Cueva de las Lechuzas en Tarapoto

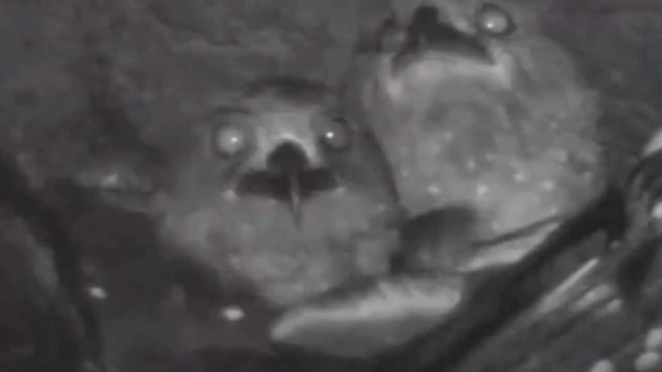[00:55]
Aves nocturnas que se alimentan de frutas y durante el día duermen en la cueva.
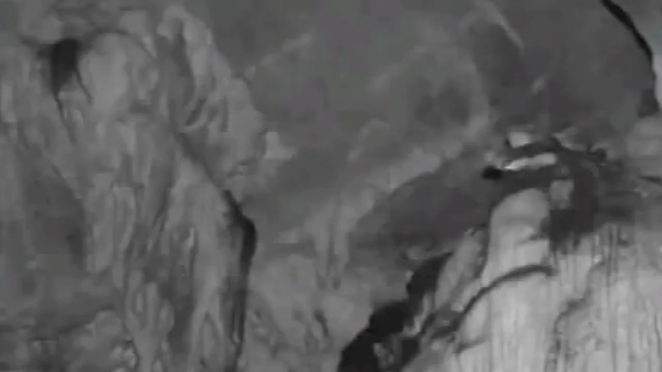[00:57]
Para volar en total oscuridad,
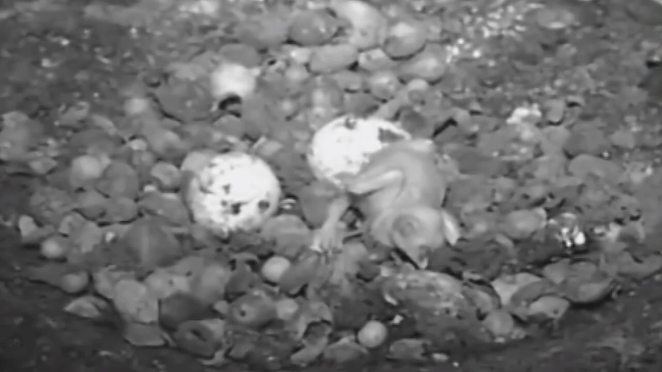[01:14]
Las semillas de frutas se acumulan en el suelo de la cueva formando montañas, creando así un microambiente para otros especímenes.